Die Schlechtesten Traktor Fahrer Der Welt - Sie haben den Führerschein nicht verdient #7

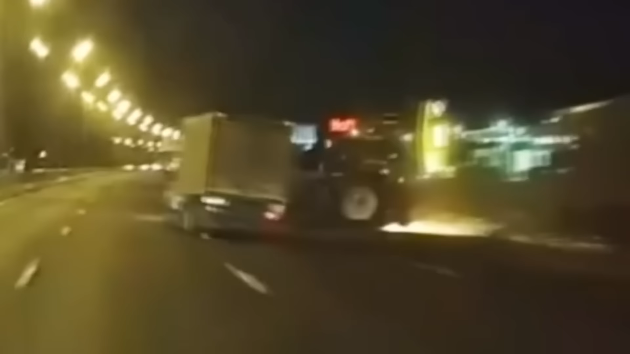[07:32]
Und das war wirklich knapper als knapp. Nach dieser Aktion wird er wahrscheinlich nie wieder auf die Autobahn fahren. Da hat er sich ein Trauma fürs Leben mitgenommen.